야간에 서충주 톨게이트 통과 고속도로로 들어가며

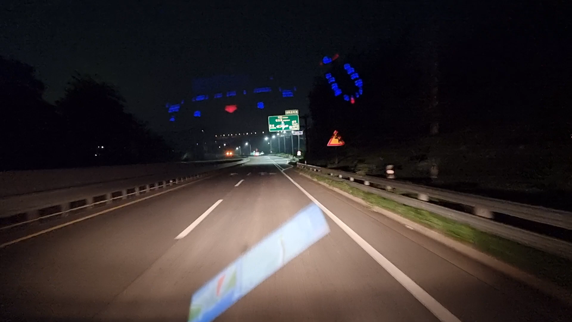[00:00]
잠시 후 운석 생부 방면으로 우측 방향입니다. 약 300m 전방에서 우회전입니다. 잠시 후 생부 서충주 IC 방면으로 우회전입니다.
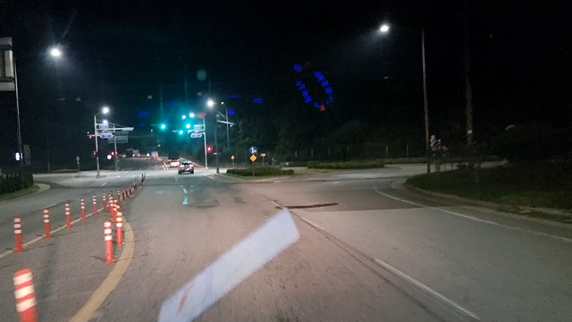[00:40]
잠시 후 서충주 IC 방면으로 고속도로 입구입니다.
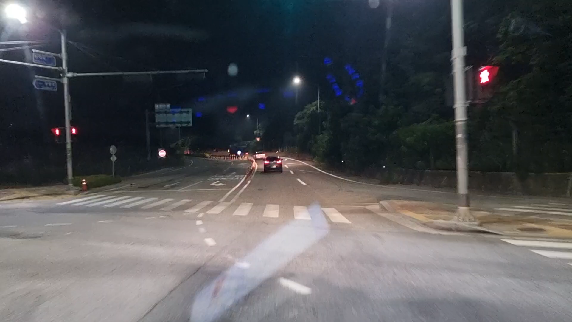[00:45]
이어서 토이히트입니다. 하이패스 차선은 좌측부터 2, 2차로입니다.
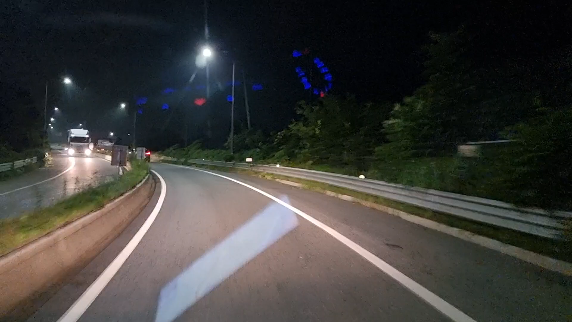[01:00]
약 300m 전방에 토이히트입니다. 이어서 좌측 방향입니다.